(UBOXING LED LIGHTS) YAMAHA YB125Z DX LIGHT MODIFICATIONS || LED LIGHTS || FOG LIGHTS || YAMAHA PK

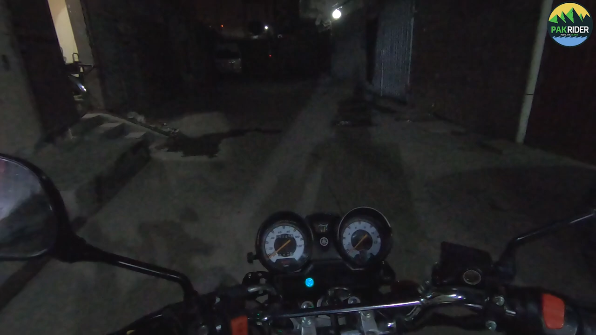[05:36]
یہ جی لائٹ جو اس میں میں نے لگائی تھی فائنل ہو گئی ہے اب میں آپ کو جرہ اون کر کے چیک کر آتا ہوں یہ میں نے اون کی یہ لو ہے
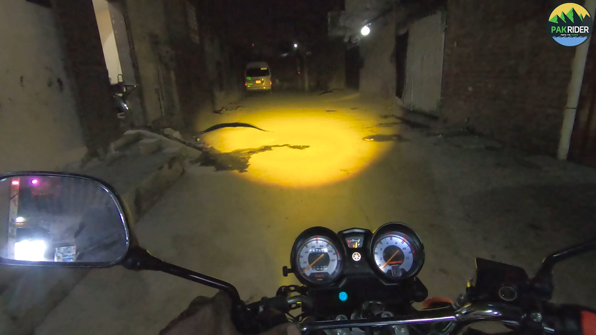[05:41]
اور یہ ہائی ہے آپ دیکھ سکتے ہو کہ تھو اس کی کتنی زبردست آپ کو دکھائی دے رہی ہوگی یہ اس وقت لو ہے لو بے آپ دیکھ سکتے ہو کتنا زبردست سینٹر میں یہ سرکل میں نے اس کا بنایا ہے میں نے سائیڈوں پہ نہیں رکھی میں نے سینٹر میں سارا فوکس جوئے نے اس کا کیا ہے اور اگر میں ہائی کرتا ہوں تو ہائی پہ دیکھیں آپ اس کا میں نے سینٹر فوکس پہ سارا جوئے نا ارجسمنٹ کی ہے لائٹس کی فرنٹ سے
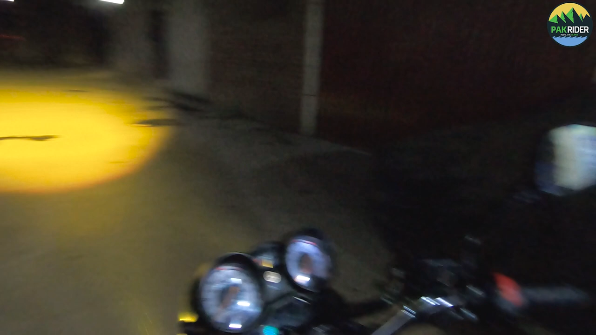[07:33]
سامنے سے آنے والے کی آنکھوں میں بلکل بھی نہیں پڑھتی ہے اور اوپر سے میں نے اس کی سیٹنگ کچھ اس طرح سے کر دی ہے کہ لوگوں سے جو ہے گالیاں سننے کو نہ ملیں بائک کے یوزر کو اس وقت اس کی صرف الیڈی لائٹ سی ہونے ہیڈ لائٹ اس کی جو اپنی بیم ہے وہ بلکل آف ہے تو آپ لوگ ویڈیو دیکھیں کمنٹ کر کے بتائیے کہ آپ کو یہ لائٹ کیسے لگی ہے جو بھی آپ کو اچھے لگی یہ نہیں لگی ویڈیو کے نیچے کمنٹ کر کے ضرور بتائیے گا